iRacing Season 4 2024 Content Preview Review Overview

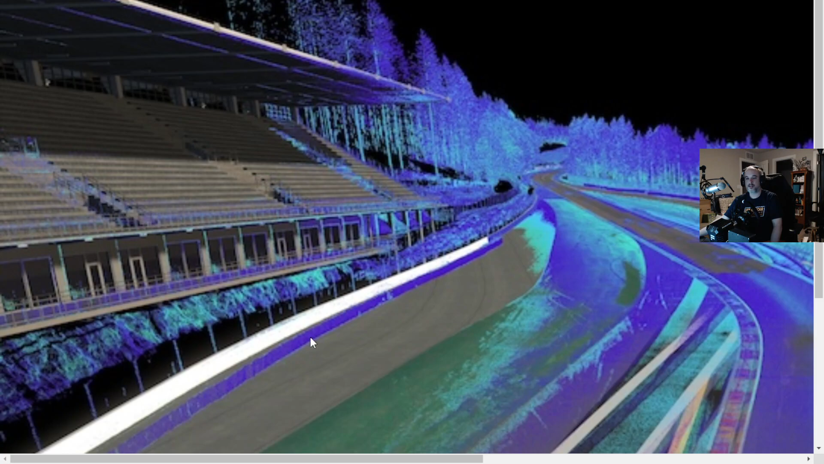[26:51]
there's the bend hey look there's spa there's the fancy new spa i was telling you about the big runoff area
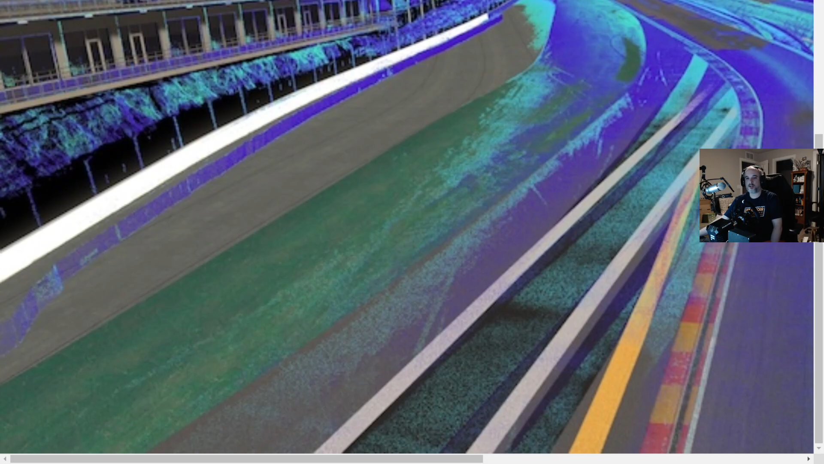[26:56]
in radion coming up the hill here right when you get to the top there's all the trees and stuff yay